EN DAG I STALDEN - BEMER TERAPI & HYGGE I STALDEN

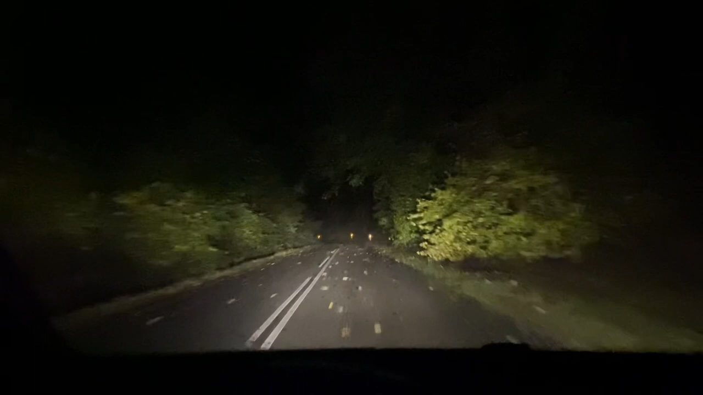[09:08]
I kan se vejen her. Derfor er der ikke andet tilbage at sige end tusind tak, fordi du så med.